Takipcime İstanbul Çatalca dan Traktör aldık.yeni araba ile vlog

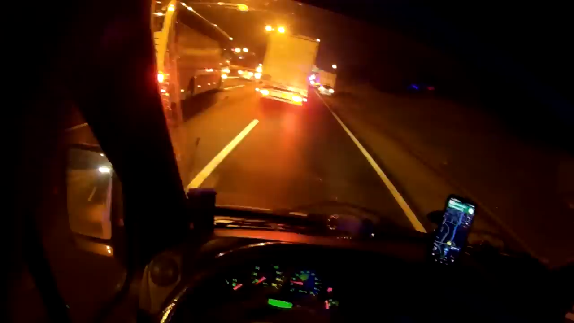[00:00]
Selamun aleyküm arkadaşlar. Sabah saat 5. Şu an önümde bir kaza oldu arkadaşlar. Muhtemelen tır şoförü uyudu herhalde.